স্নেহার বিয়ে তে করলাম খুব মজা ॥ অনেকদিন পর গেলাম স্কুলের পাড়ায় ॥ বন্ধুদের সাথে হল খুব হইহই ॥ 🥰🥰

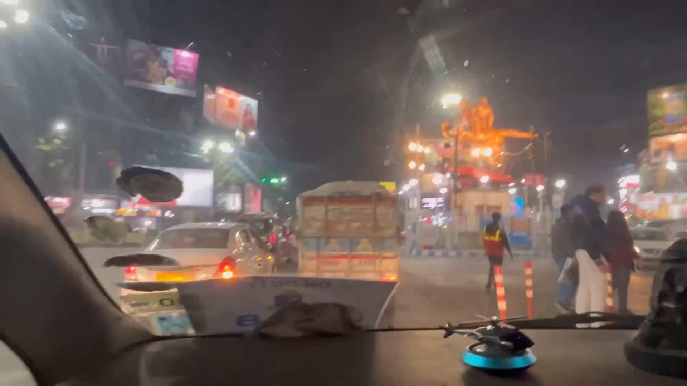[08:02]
আর এই দেখো আমরা শ্যামবাজার পাঁচমাথার মোড়ে চলেও এসেছি, আর এবার আমরা রওনা দিচ্ছি একদম স্নেহার বিয়ে বাড়ির দিকে।